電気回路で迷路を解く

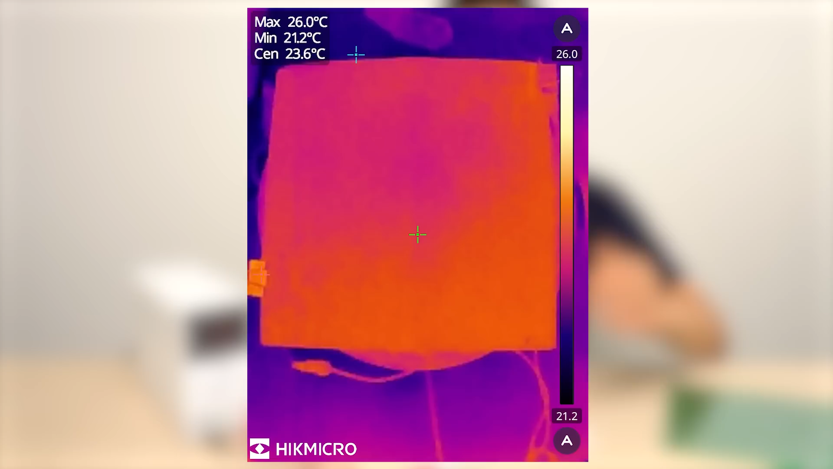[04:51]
On screen: spot 23.6°C, max 26.0°C, min 21.2°C
ちょうど電流を流し始めましたがこのように回路部分が発熱していますその発熱しているルートをよく見て
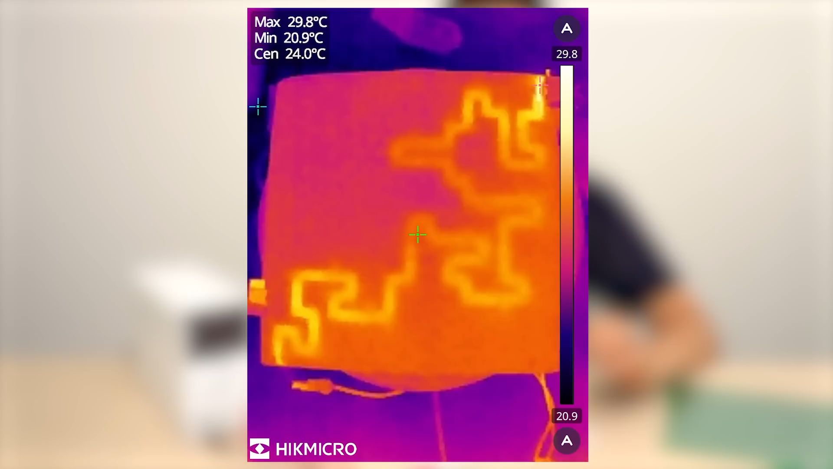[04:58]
On screen: max 29.8°C, min 20.9°C
くださいスタート地点からゴール地点までつながっているように発熱していますこれはプリント基板上の胴体に電流が流れることでその
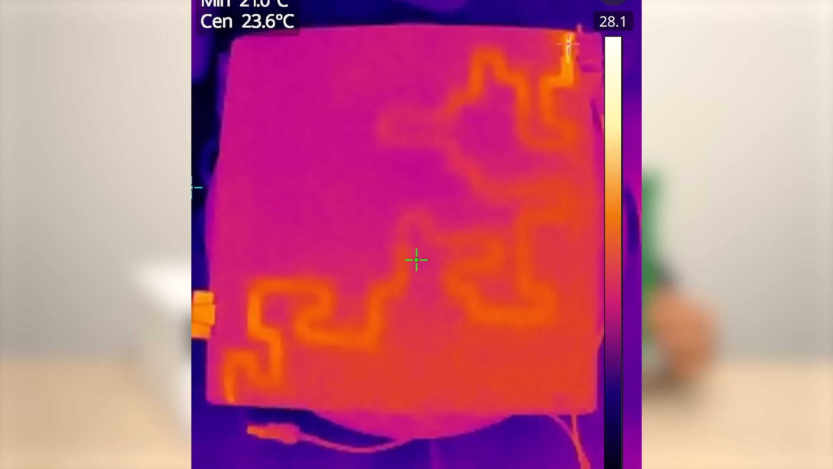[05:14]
迷路のゴール方向にはいかない分岐についてそちらはサーモグラフィーに移っていませんね
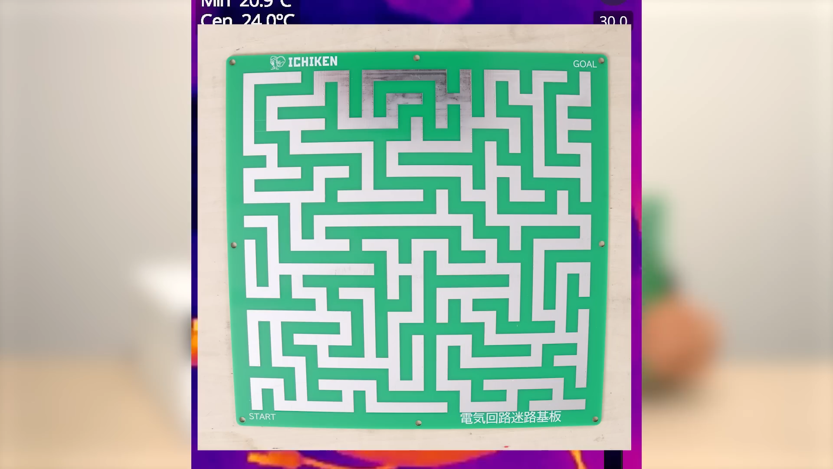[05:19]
On screen: spot 24.0°C
それはなぜかというとゴールではないところに電流は流
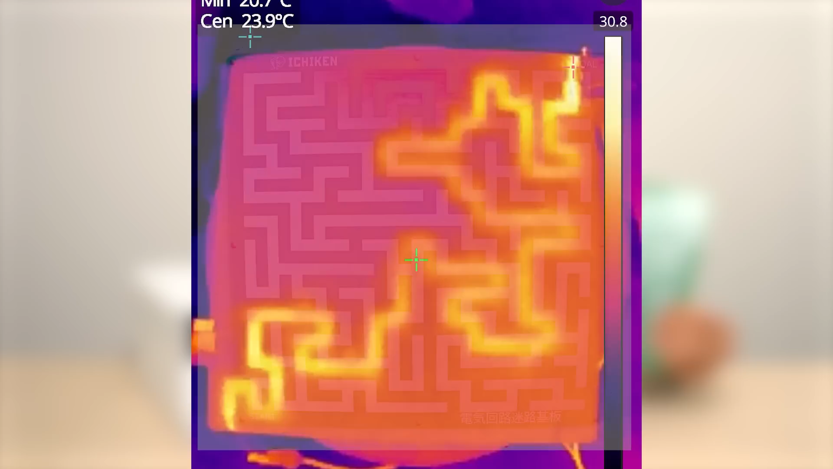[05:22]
On screen: spot 23.9°C
れていきませんですのでこの胴体部分も発熱しないのでサーモグラフィーに移らないというわけです次の実験としてゴールまでのルートが2
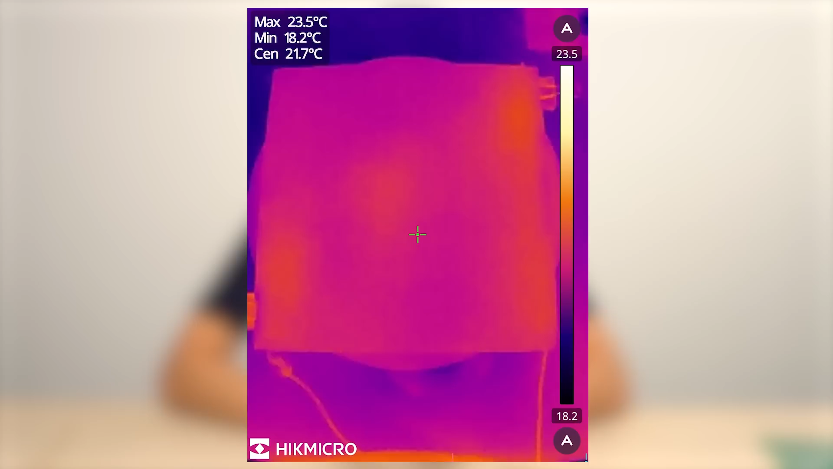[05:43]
On screen: spot 21.7°C, max 23.5°C, min 18.2°C
まず電流を流し始めましたがスタートとゴール地点の部分がよく発熱していますそして分岐した後なんですけどもこの
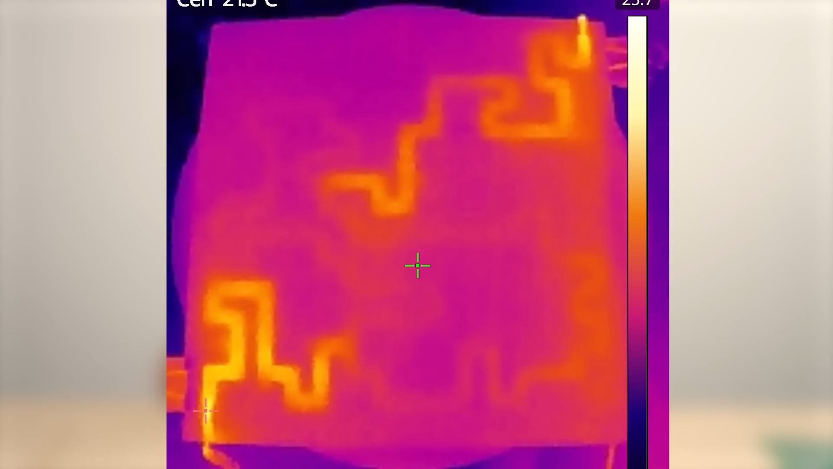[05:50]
ようにうっすらと正解のルートが浮かび上がってきています
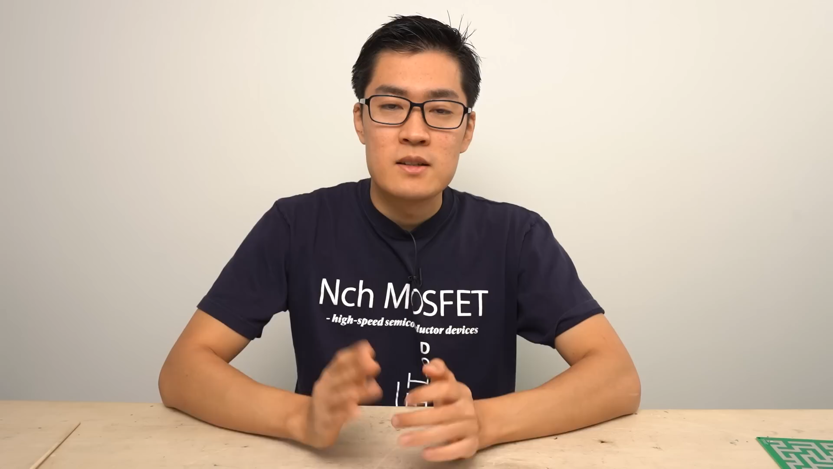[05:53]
先ほどホワイトボードで解説しましたが電流が流れるルートが2つある場合それぞれに電流は分かれて流れていきますなのでサーモグラフィーで発熱を確認するとルートが分かれていてもその発熱を読み取ることでゴールまでの道というのが分かるようになるわけですち
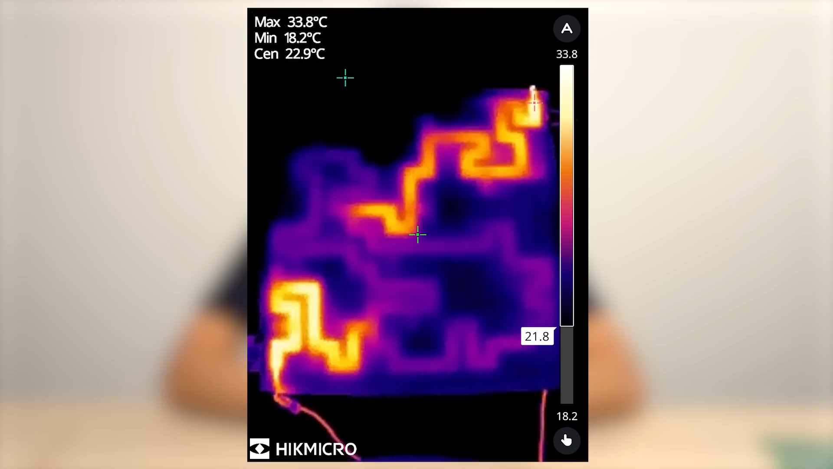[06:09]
On screen: spot 22.9°C, max 33.8°C, min 18.2°C
なみに分岐しているところはそれぞれ電流値が低くなるので発熱も低くなりますですからサーモグラフィーでの発熱も少しだけ読み取りにくくなっていますちなみに今はサーモグラフィーを使
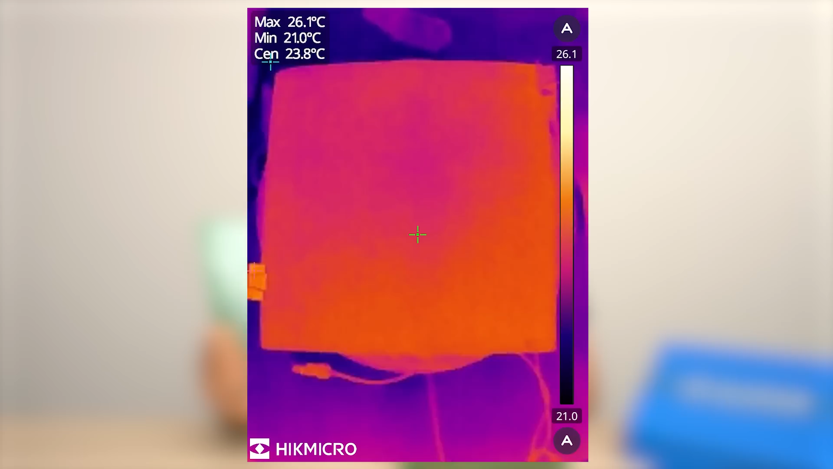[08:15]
On screen: spot 23.8°C, max 26.1°C, min 21.0°C
けどもサーモグラフィーを使って発熱を見ればまず正解のルートがわかります